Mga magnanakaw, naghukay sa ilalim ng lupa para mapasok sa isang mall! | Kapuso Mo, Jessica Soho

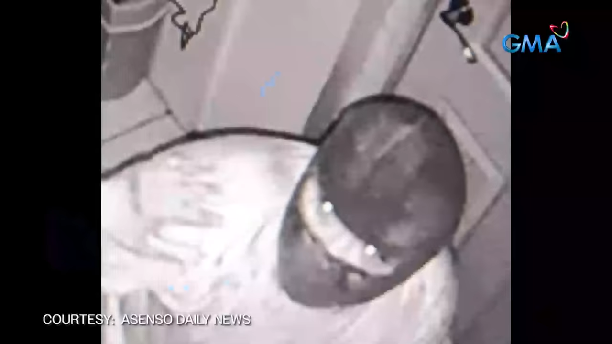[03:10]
Ang insidente ng panluloob sa mall na kuhanan sa CCTV.
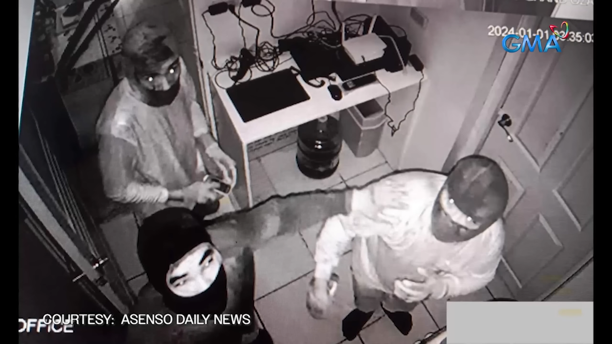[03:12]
Noong 3.25 po, ano na po sila nag-iilaw ng ano ganun. Binasak na nila yung glass.
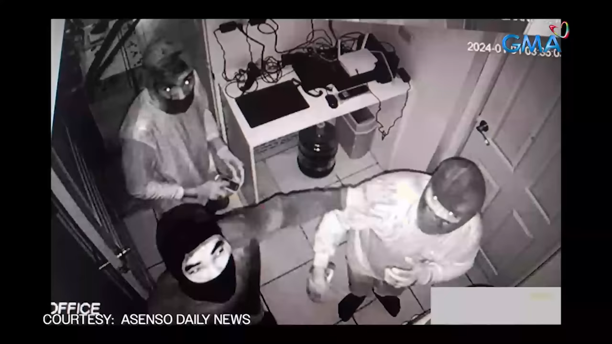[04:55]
Kung saan din nakita nila ang limang suspect sa pagnanakaw. Kabilang sa mga suspect na nahuli ng mga otoridad,